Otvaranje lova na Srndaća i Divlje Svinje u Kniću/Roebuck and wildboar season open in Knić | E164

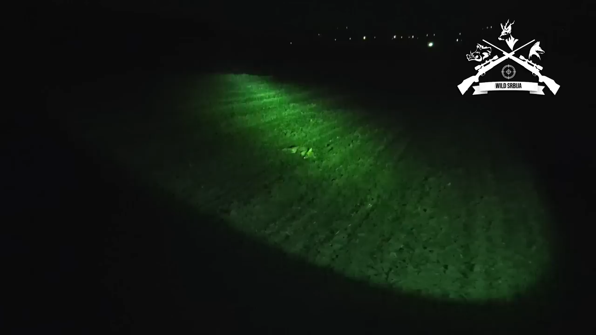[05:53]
Ja mislim da je čista pačka. Viš ti s kakim pogodkom je ona trčala toliko?
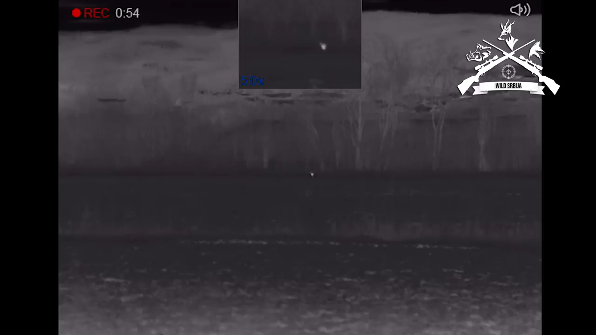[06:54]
vukla nam je u neko granje.
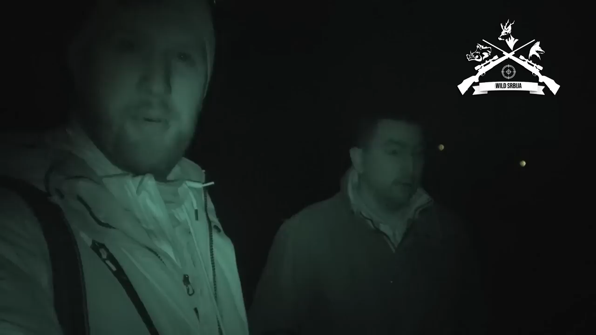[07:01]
Više bio je baš nezgodna pozicija za pucanje, ali mislim da neće dugo. Vidi se na snimku. Da, tako da.
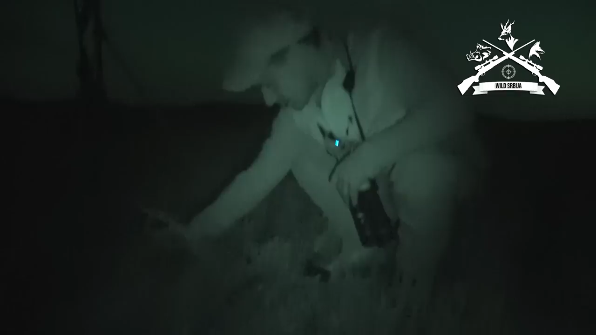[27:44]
Šesterac. Tanji. Starost jedno. 5 godina.